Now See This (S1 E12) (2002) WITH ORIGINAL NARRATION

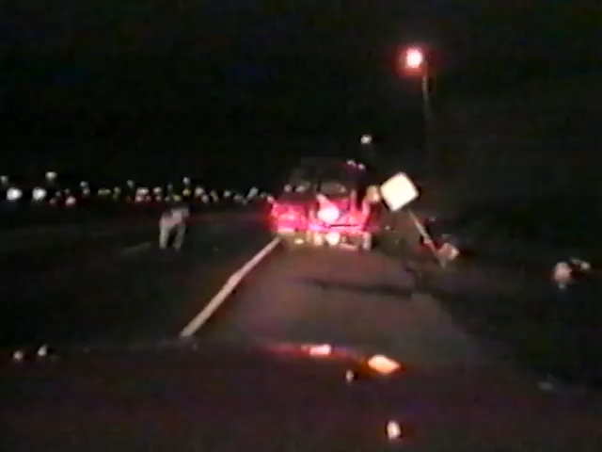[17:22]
Driving under the influence of alcohol, a woman careened off the road and viciously rear-ended the van, driven by Corey Hankins. The van was totaled.